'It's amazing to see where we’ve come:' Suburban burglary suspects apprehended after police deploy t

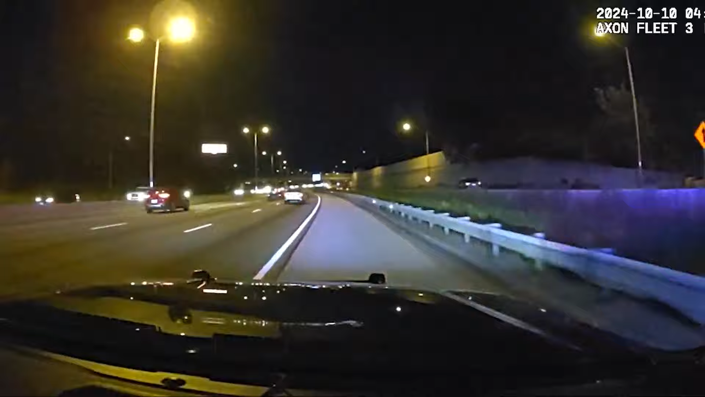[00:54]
Around 445 this morning, officers in Oak Park arrested two suspects who fled from Elmhurst on I-290 after breaking into a liquor store.